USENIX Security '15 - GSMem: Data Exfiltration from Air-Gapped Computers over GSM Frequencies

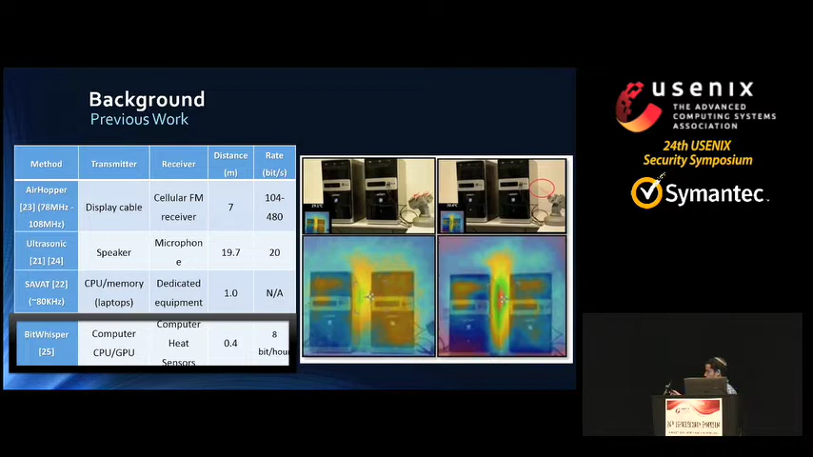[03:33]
Beast Whisper established two-way communication channel between two closed air gap computer by using thermal manipulation, by emitting and sensing heat signals. Two computers can communicate between themselves by what we called a thermal ping. So first, I'd like to give a high-level technical overview of GSMem.